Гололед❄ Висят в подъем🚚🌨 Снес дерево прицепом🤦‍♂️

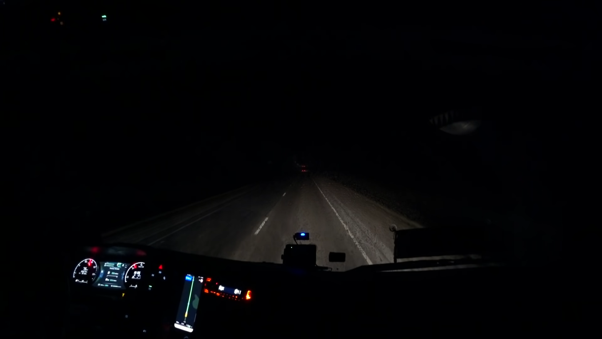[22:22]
Все четко, а вот после Канска так, снежок чуть подсыпает, минус 2 температура, вот самая такая мерзопакостная погода, дорога как сопляная становится. Ну ничего, вот я сейчас на подъемчик там подгазовал, у меня 20-ка, седло хорошо нагружено, ну не шлифую, нормально вроде идет. Ну в любом случае аккуратно, скорость сбавили чуть, аккуратненько идем, щетками не чищу, стекло сухое. У меня обзор здесь хороший, у вас плохой.
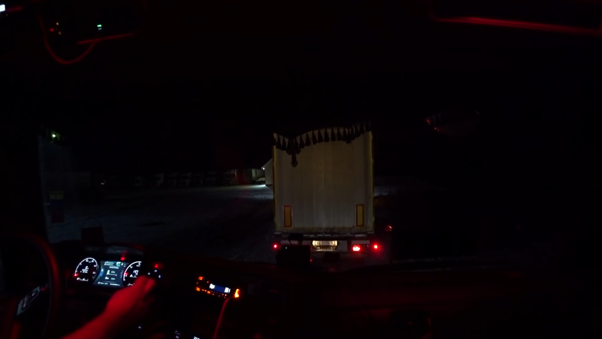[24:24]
Сейчас я Игоря вперед пущу, чтобы он выскочил там. Овражец такой хороший. Ходом надо
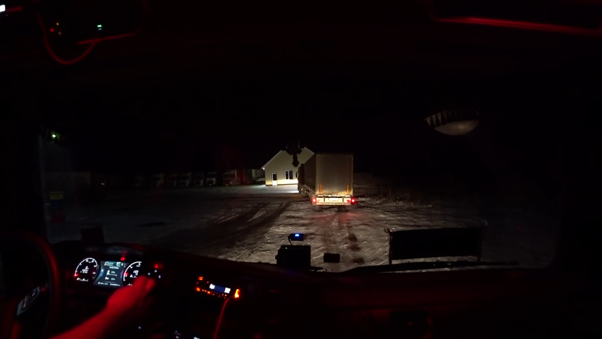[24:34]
проходить. Ух, отбойником что не зацепило. Не стали вчера, короче, гнаться. Снежок сыпет, скользко. У Игоря еще вес легкий, то есть он прям, ну, подбуксовывает.
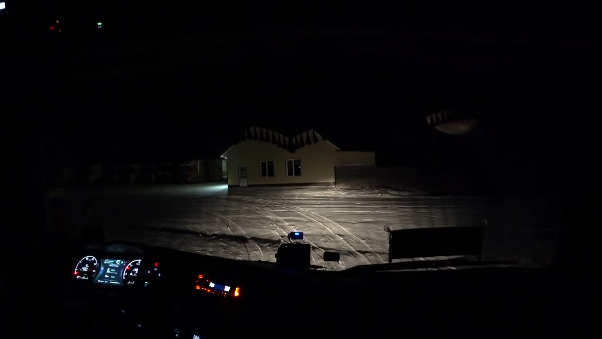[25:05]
Решили вот встать на стоянку и отдыхай.
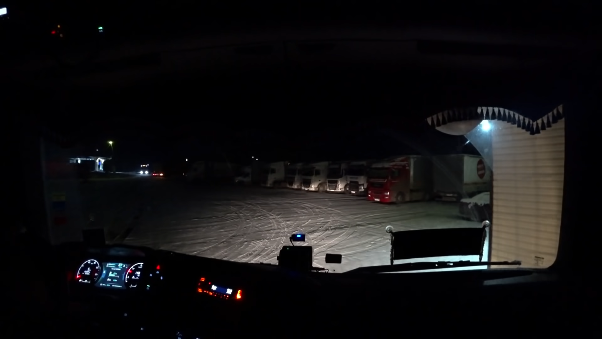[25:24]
Красноярска где-то 150,
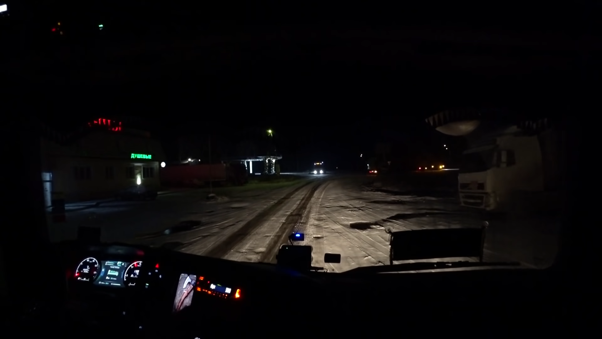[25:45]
будем выдвигаться потихоньку. Потихонечку поедем. Снега уже нет. Ну, скользко, да, понятно, скользко. Зима, чё. Походу выходи, она все буксует.